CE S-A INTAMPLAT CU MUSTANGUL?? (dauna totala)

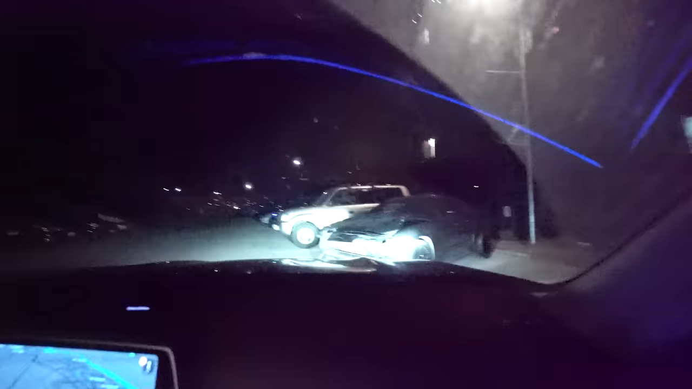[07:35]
mare c**** e facuta masina Esti nebun la cap E turtit aici la orma E vai morti ei Uita ma cum arata Vai de morti ei